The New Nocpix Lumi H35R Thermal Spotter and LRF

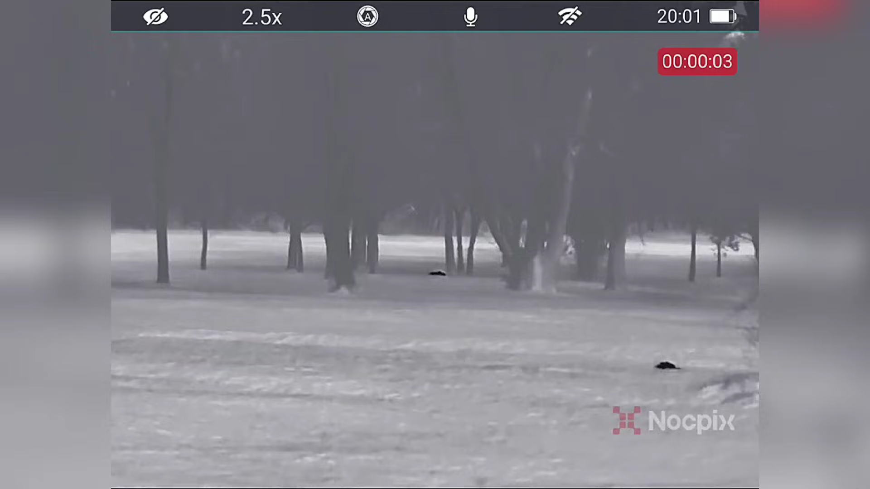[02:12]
We've got one over there, 140. We've got that one here at 50. One over there at 180 and then panning across.
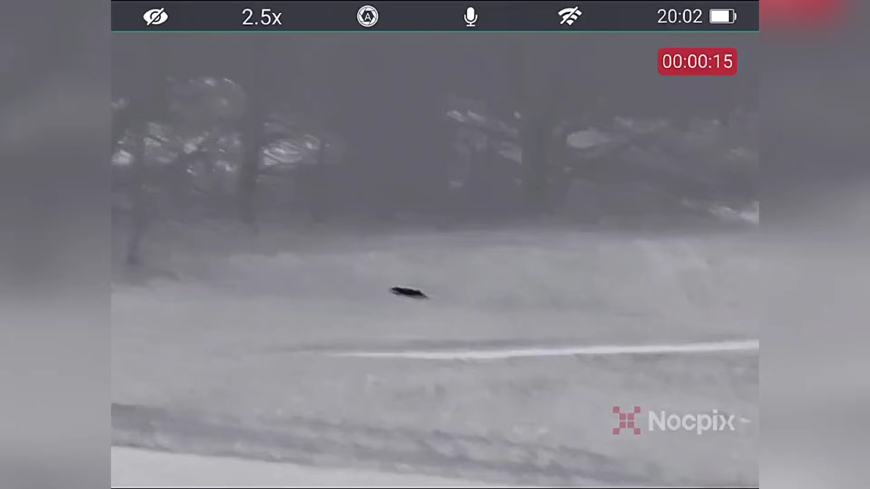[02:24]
We've got one there at 70 yards-ish, 60, 70 yards and then we've got that one at 37 yards.
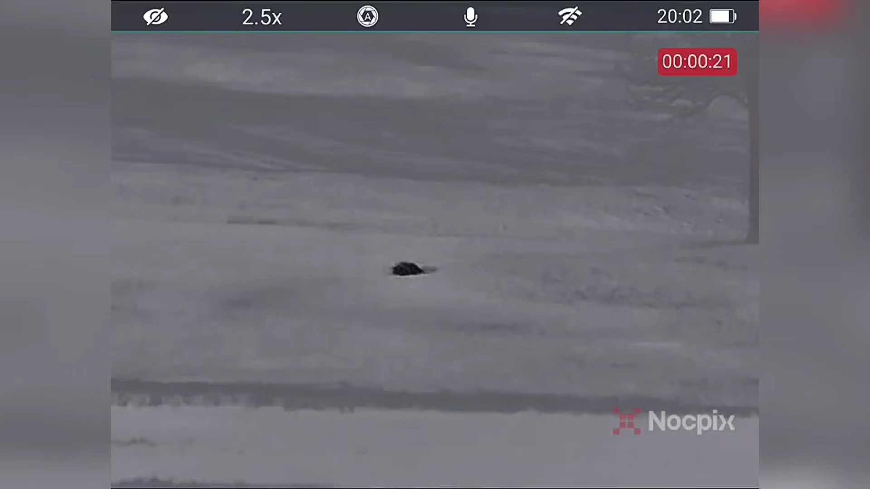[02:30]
So, all in all, a very respectable evening.
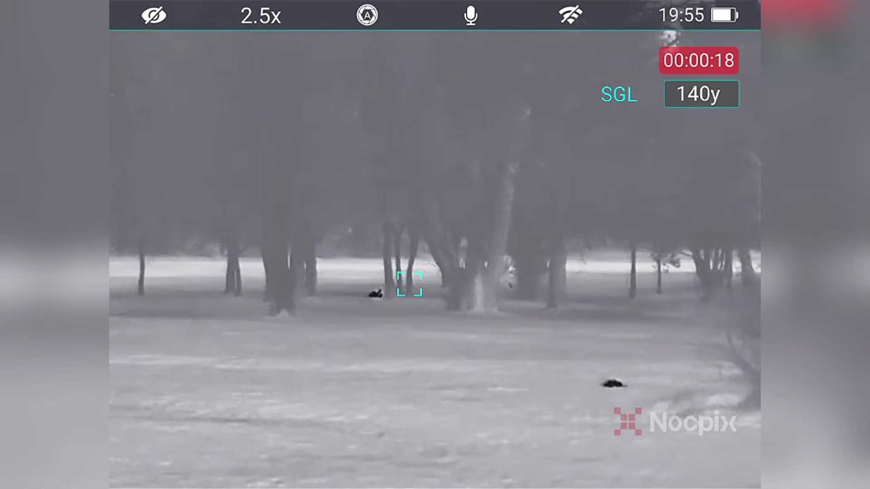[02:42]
Oh, there you go. Other ones to the right, same distance, just over the top of the path.
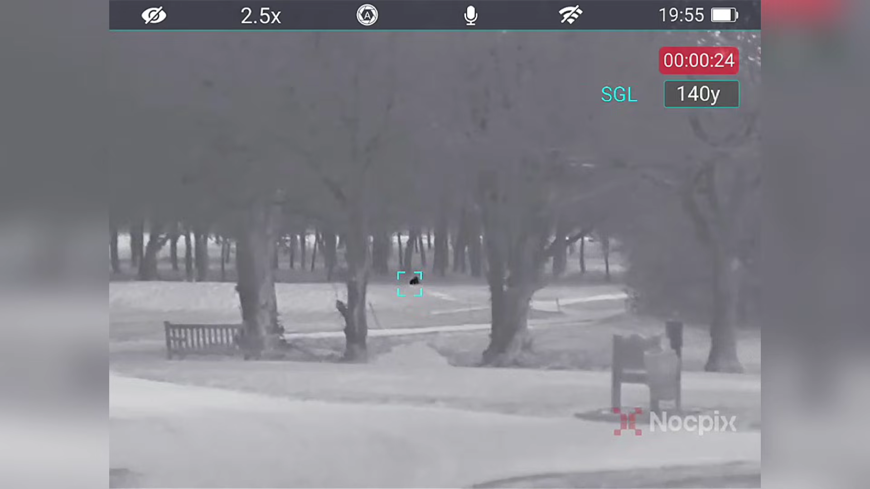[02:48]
Come right.
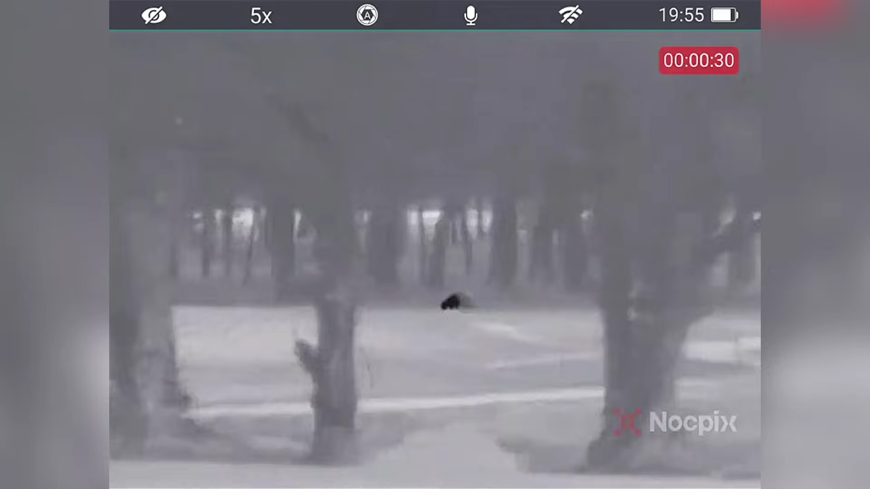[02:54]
He's about 180 yards away, so just aim on him.
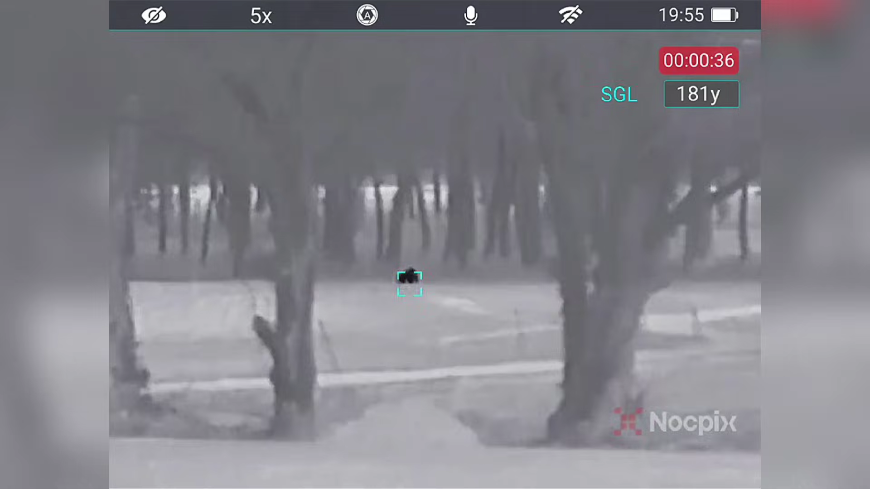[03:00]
Nice, good shot. Well done.
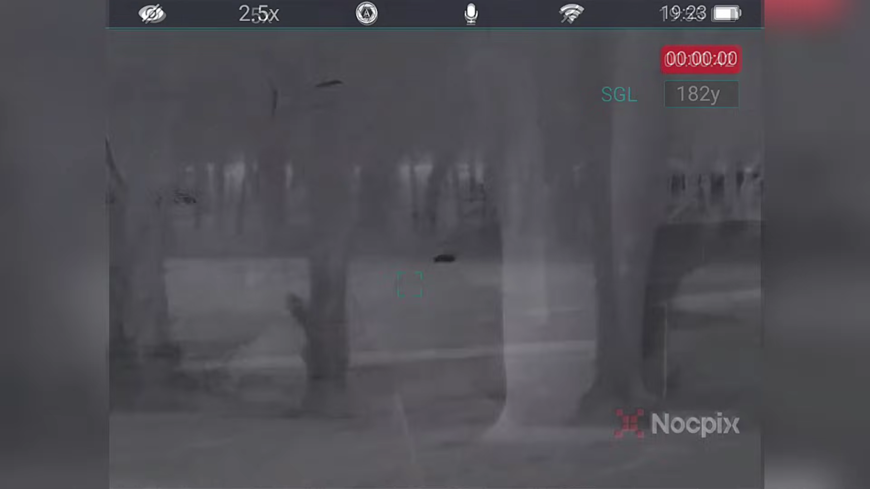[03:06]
He's coming.
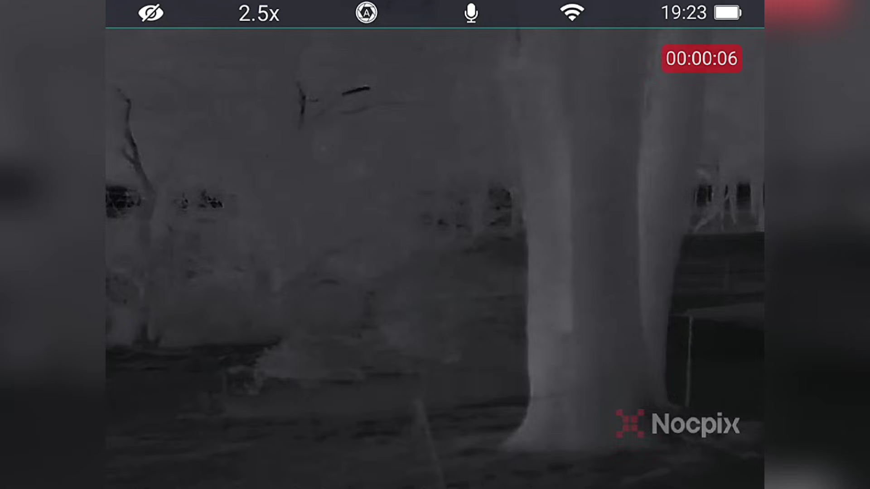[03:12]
He's coming to the left of the bush. Coming to the left of the bush. Are you ready? Yeah. Here he is. Nice, nice shot. Well done.
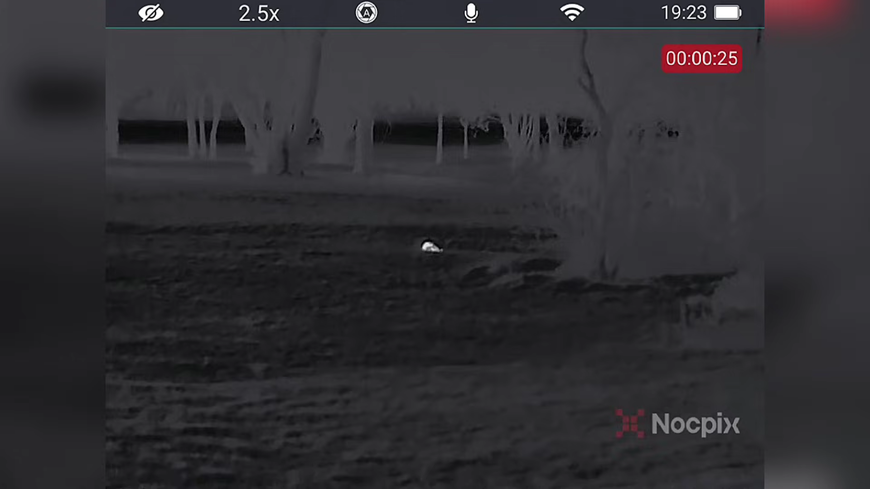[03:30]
Okay.
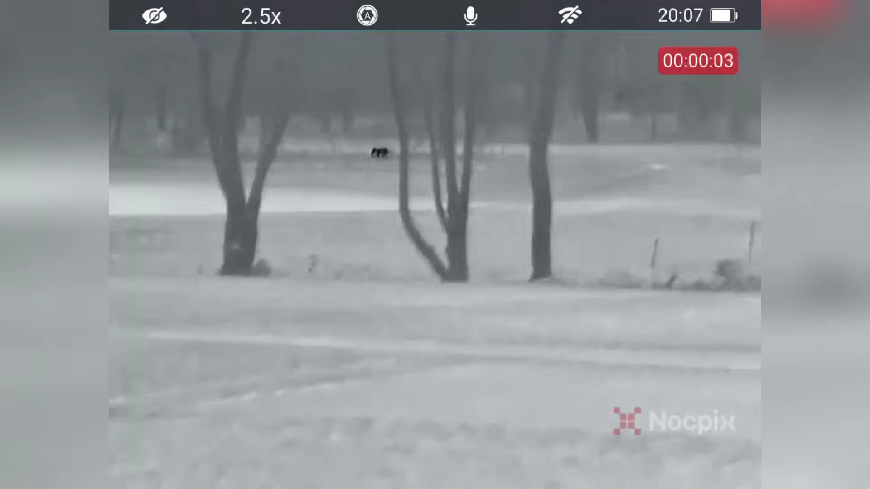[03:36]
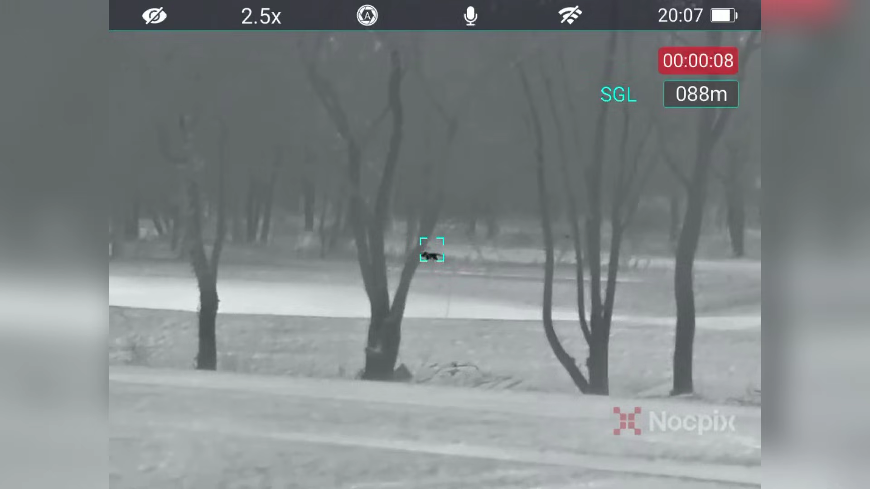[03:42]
He's got to show you sometimes, but there's no interest in there.
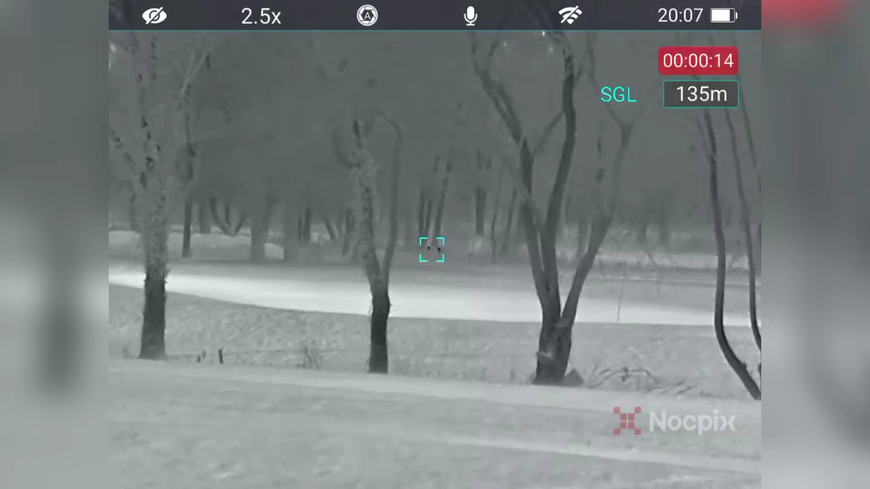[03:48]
135 metres. Yeah? 135 metres. I can't see any of the colour.
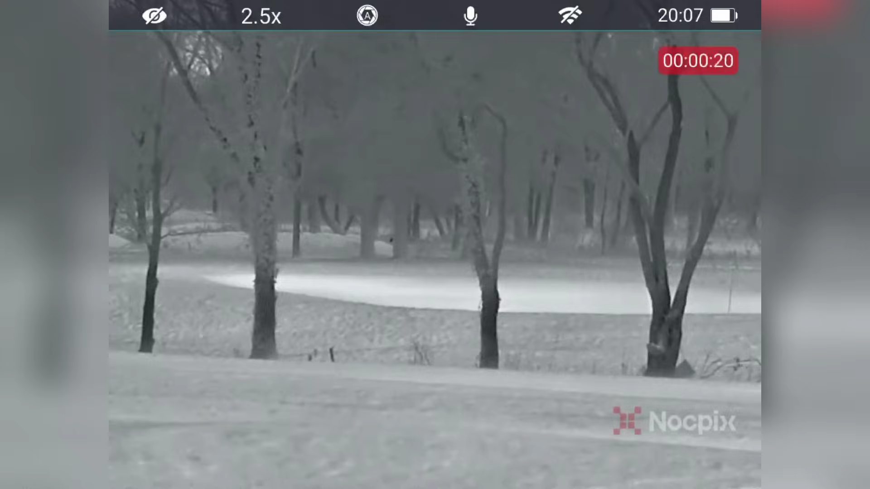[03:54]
Yeah, he just broke cover on the left now, behind the mound. I'm tracking. Huh? I'm tracking.
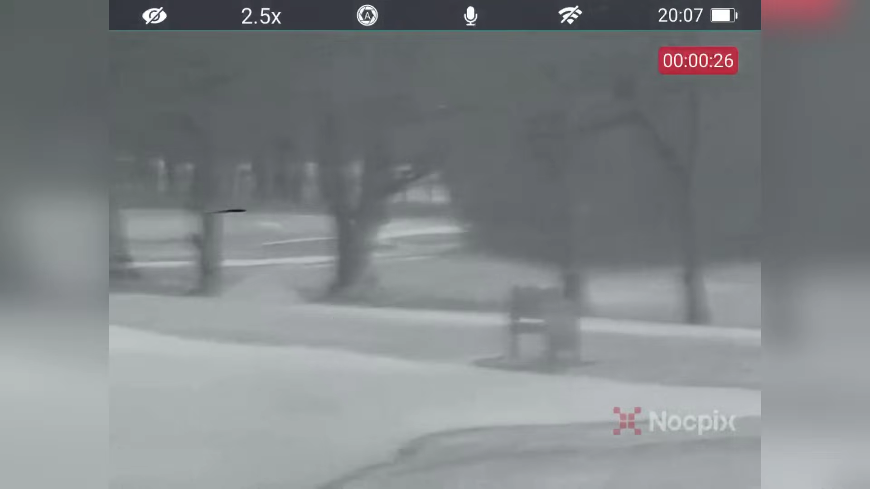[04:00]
I can't see any of them. He'll come out towards where that 180 eye one is. I can't see that one. Not done.
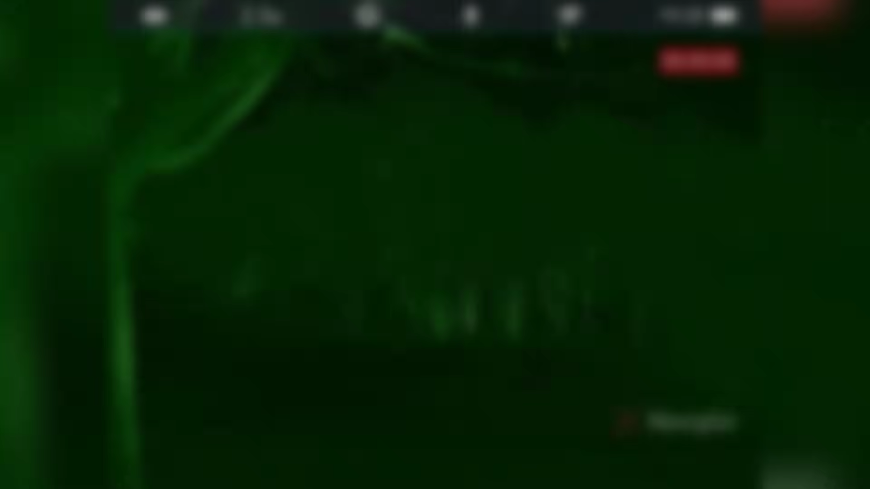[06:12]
Right then, so this is just a little bit of a display of the colour palettes which are on the new Lumi 35R H. So we've got Viridian which is your green, crimson which is red,
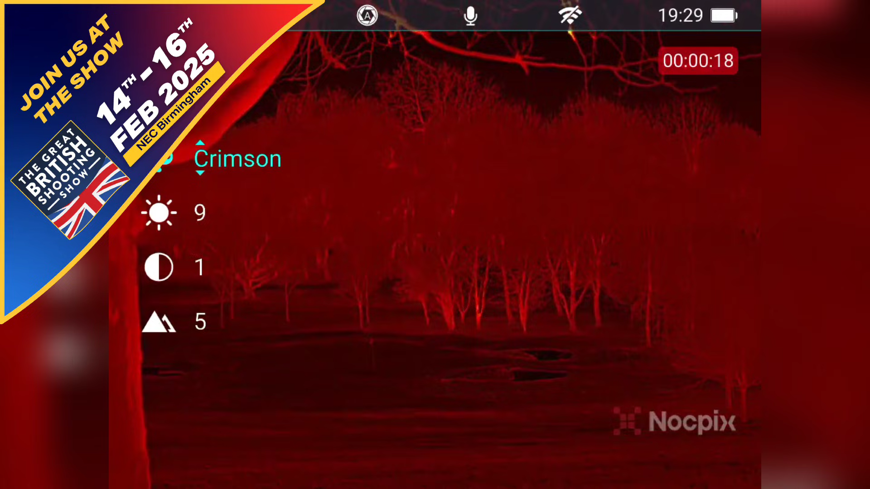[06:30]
colour, red hot which would help if there was something to look at but there's not,
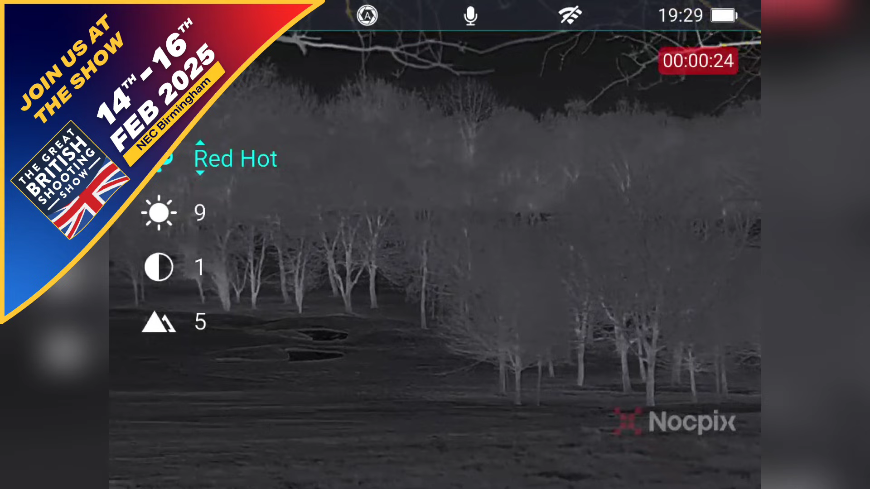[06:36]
that'd be red, black hot which is my favourite,
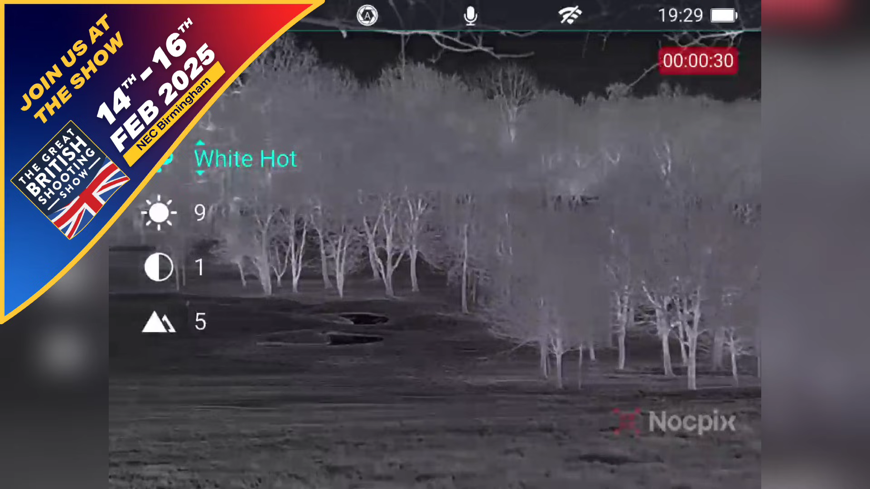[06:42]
white hot and then violet as well. But I tend to use Viridian because it's easy on the eye.